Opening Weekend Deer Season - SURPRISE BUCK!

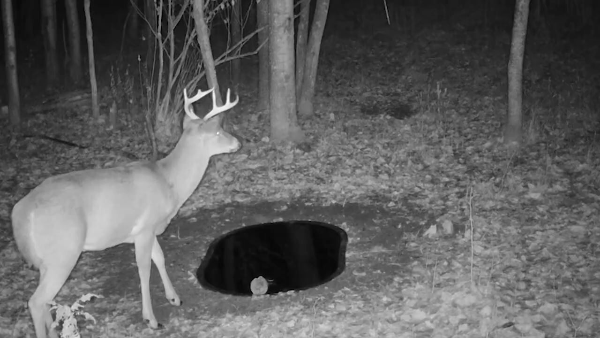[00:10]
The week leading up to the opening day of New York State gun season I had six different buck that were regularly coming into two water tanks that I had around the area I was going to be hunting. Two of them, Angles and Scarface, were my targets and I hope that opening weekend I was going to get to see one of these two come by me. It's the second day of gun season in New York State.
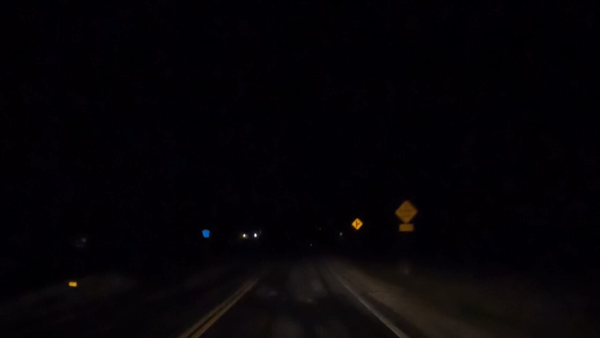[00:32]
The winds are even stronger today than they were yesterday. We're talking a real feel of six degrees with 27 degree temperatures.